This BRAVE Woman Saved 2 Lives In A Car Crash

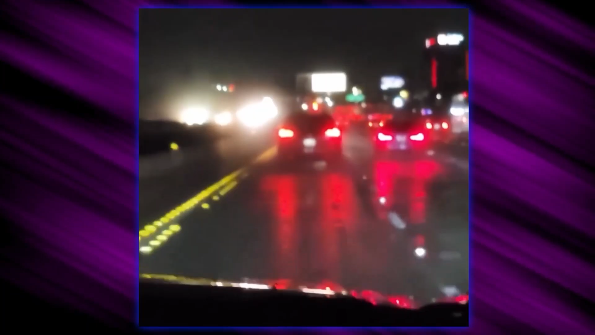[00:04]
The car, up ahead, baby. It's already giving folks something to worry about. I'm in the car with my husband and my daughter, and we see this car in front of us driving erratically.